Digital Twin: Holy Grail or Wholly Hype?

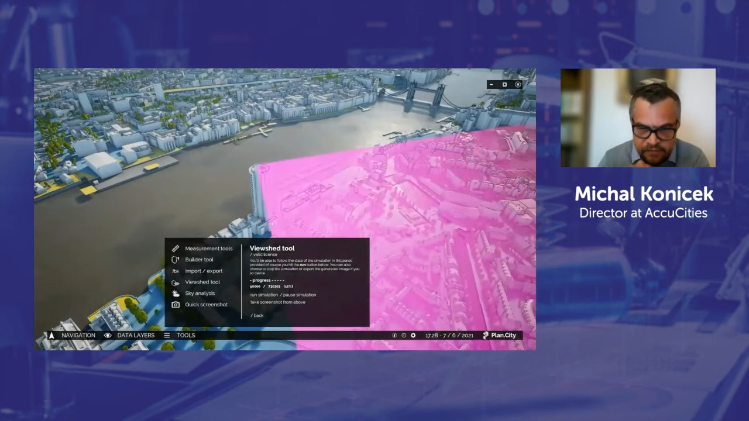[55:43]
The view shed tool, for example, can instantly tell us where we will be able to see this new structure from. So understanding of the area of potential visibility is obviously very important for compliance with local planning regulations.